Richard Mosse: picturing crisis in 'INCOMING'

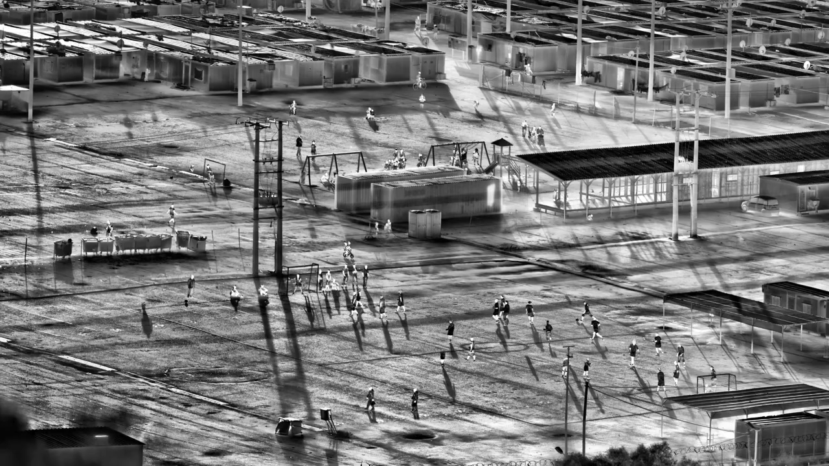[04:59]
Employed for both search and rescue, as well as insurgent detection, it can also be used as part of advanced weapon systems for tracking and targeting the enemy.